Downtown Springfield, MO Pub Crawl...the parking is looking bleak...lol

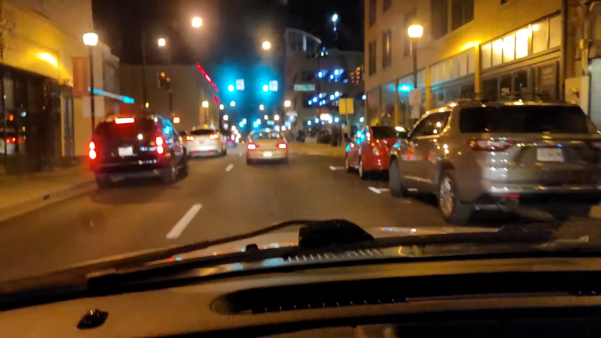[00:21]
And this part of the crowd is a light showing. This is nothing. They have entire blocks blocked off, like right up here.
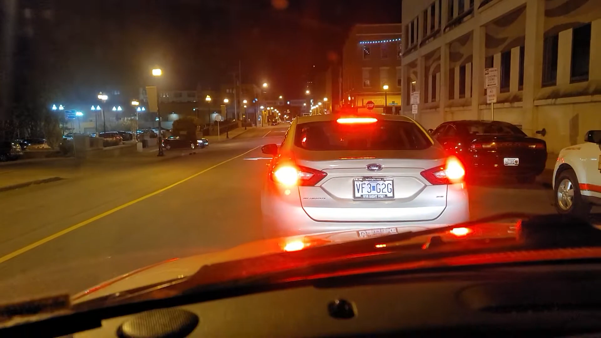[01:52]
Okay, where are we? There's the substation. Man, this place is full of cars already. It's only 8.30, 8.41.
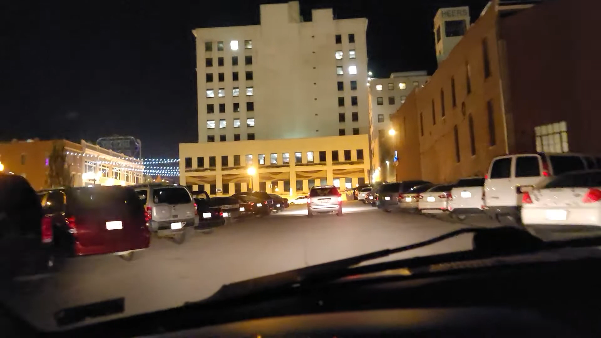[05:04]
And I'll bet you there's not one across the street and it's a big lot too. Let's see. It doesn't look like there's a single parking spot over there. Son of a fish.
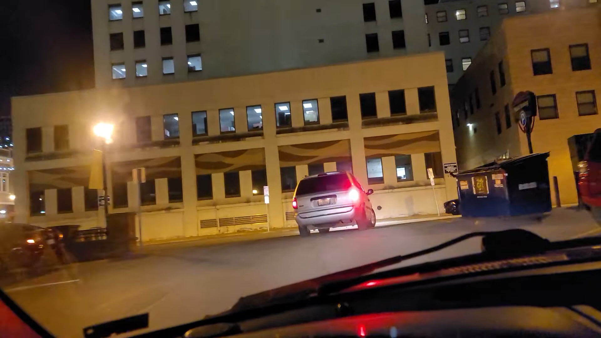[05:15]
Police substation.
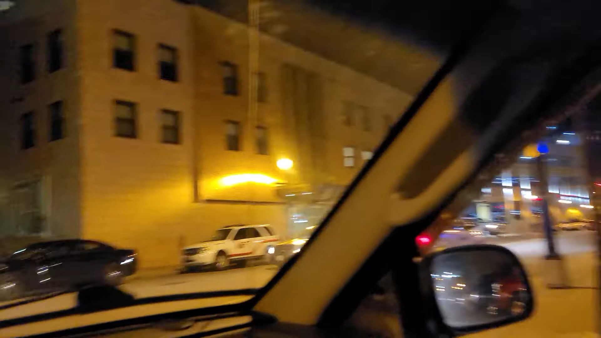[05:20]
They already got EMS trucks out.